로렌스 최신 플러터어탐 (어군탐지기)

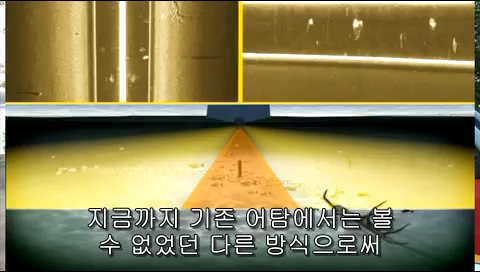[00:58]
You can look at what's below your boat in a different and better way than you've ever seen it before.
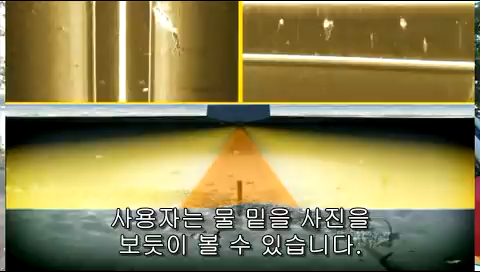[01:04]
If you're familiar with Lowrance's traditional down-looking sonar,
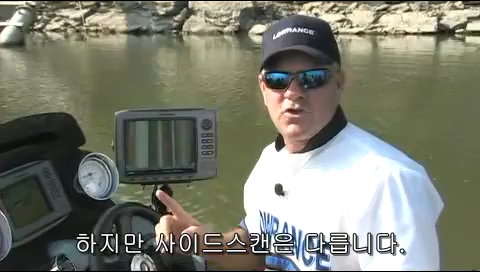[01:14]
We need to orient you to side-viewing sonar and how it looks on the screen. Your boat position is top-middle. The image moves from top to bottom historically. So, as a new image comes into view, it will come into view at the top of the screen and it will move down the screen.
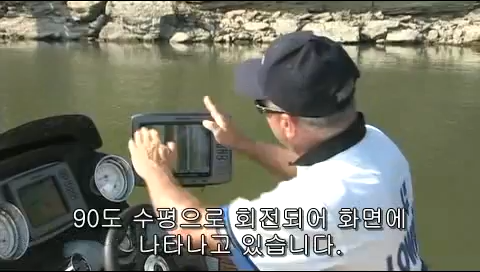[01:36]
and both are turned 90 degrees horizontally.
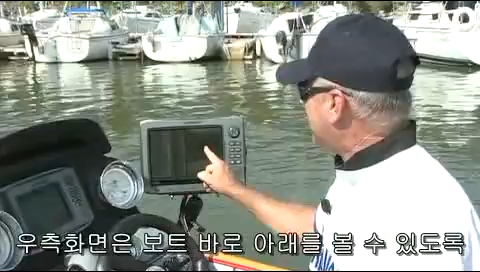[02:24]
but on the right side, we have an image scanning straight down below the boat.
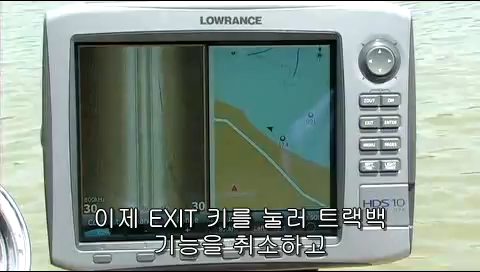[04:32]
and we're right back into a moving view. Next, we're going to demonstrate for you the incredible improvement that you get in
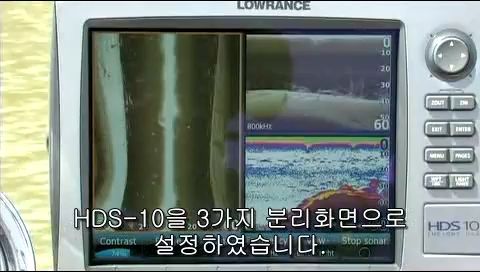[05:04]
On the left-hand side of your screen, you see the left and right side-looking views.
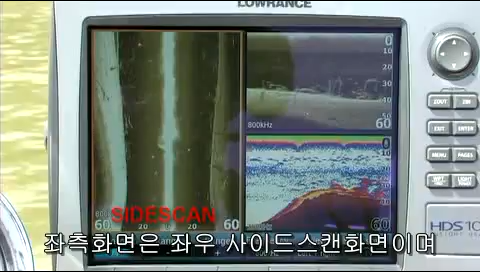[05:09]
Top right, you see the down-scan looking straight below the boat.
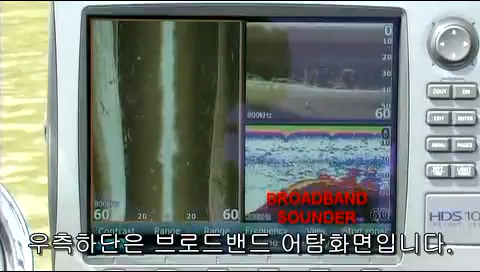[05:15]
And bottom right, you see the traditional two-dimensional sonar that we've always had. Now, as we begin to cruise over these trees, you can see the trees, especially on the down-scan view on the top right, you can see the entire tree standing up off the bottom, and you can see all of the individual branches of the trees.
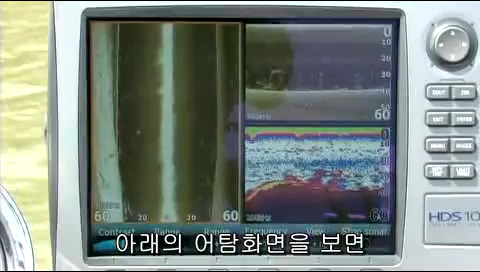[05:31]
But look right below that. That same tree shows up as simply a blob. You could easily mistake that for a ball of bait fish or maybe a brush pile.
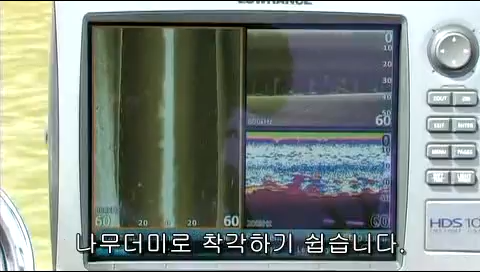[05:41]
But as you can see on the top right, you can see the whole tree and the individual branches.